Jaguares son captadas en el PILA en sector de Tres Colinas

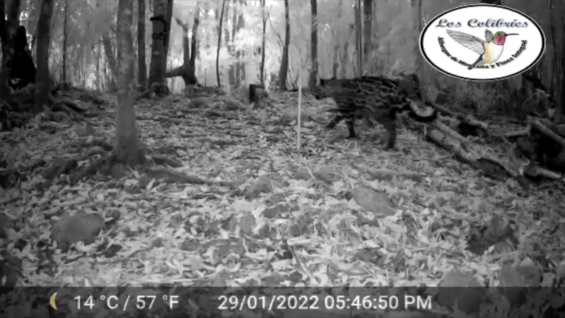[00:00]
Por medio de la página en Facebook del proyecto de paisajes productivos del PNUD, presentaron a la nueva generación de jaguares del Parque Internacional La Amistad.
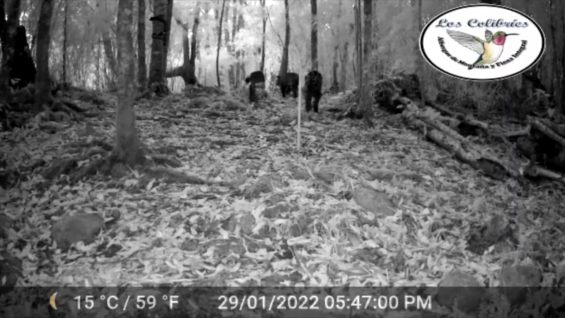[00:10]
Según la publicación, así quedó retratado el felino más grande con el cual habitamos en Costa Rica, por medio del registro de cámaras trampas ubicada en la finca Los Colibríes en Tres Colinas de Potrero Grande, en Buenos Aires de Punta Arenas. Esta es una de las comunidades donde se trabaja una de las brigadas de monitoreo biológico del Área de Conservación La Amistad Pacífico. Los destellos al final de la colina corresponden a las capturas de las cámaras trampa con las luces en infrarrojo. Mucha emoción en el Área de Conservación La Amistad Pacífico con este reporte.